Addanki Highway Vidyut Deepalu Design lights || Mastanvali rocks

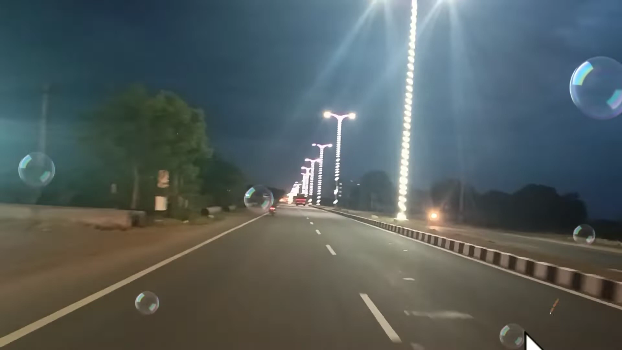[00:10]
బాగున్నారా? నేను మస్తానవల్లి రాక్స్. ఈరోజు ఏంటంటే ఈ వీడియోలో మీకు అద్దంకి హైవే అంటే ఎలా ఉంటుంది ఏంటని మొత్తం వీడియోలో చూపిస్తాను. చూడండి, విద్యుత్ దీపాలతో బాగా డెకరేషన్ చేశారు. చూడండి, ఎక్సలెంట్గా ఉంటుంది. ఈ వీడియో మీకు సబ్స్క్రైబ్ చేయడం మాత్రం మర్చిపోకండి. I know it's infatuation. You know I feel inside.